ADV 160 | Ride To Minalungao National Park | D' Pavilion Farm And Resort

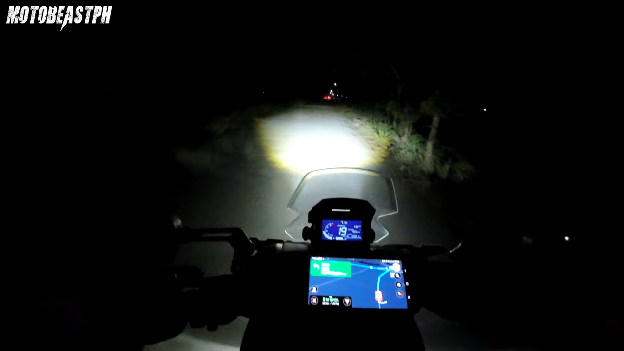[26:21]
Parang gitna ng palayan yung mga daan. Ito may mas malapit daw dito. Ano talaga pagkagaling kami ng or pagaling ng Minalunggaw, doon talaga padadaanin kasi iikot pa. Kapag ano, may daan din doon, didiretso ka tapos babalik ka dito. Paikot. Kaya doon kami pinadaan ng Google Maps. Ngayon dito na kami dadaan. Mas malapit dito. Yung arayat na dadaan na namin para mas malapit.
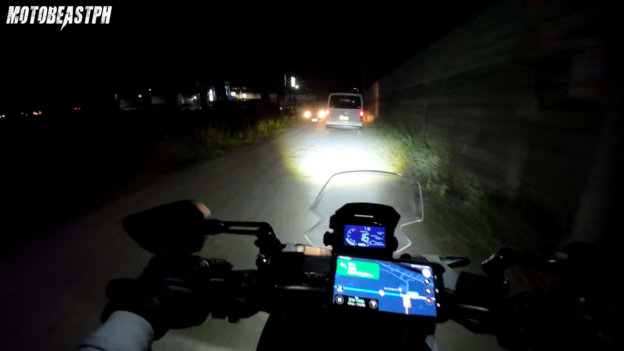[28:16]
Mas malapit nga dito. Ang layo doon kanina ang dinaanan namin eh. Ang dilim mo. Sa gilid.
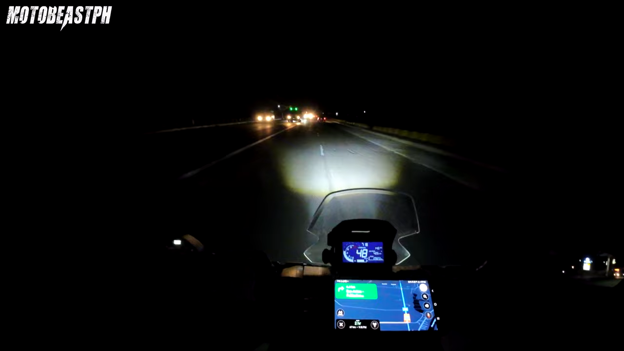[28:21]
Ang dilim. Wala na kayong makikita rito. Pero yan, pauwi na kami ng Pampanga, 66 kilometers.
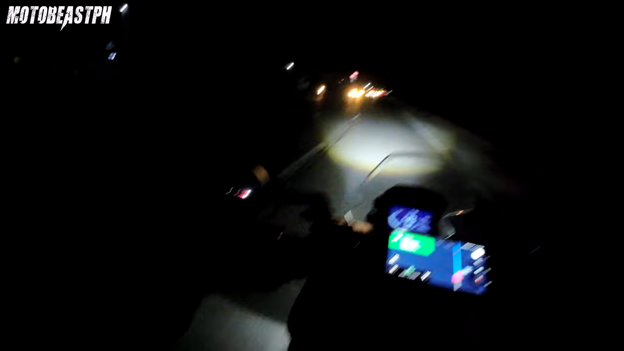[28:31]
Dito ka siguro tapusin yung vlog at napakadilim. Oh. Wala kayong makikita sa daan. Alright mga bro, ride safe!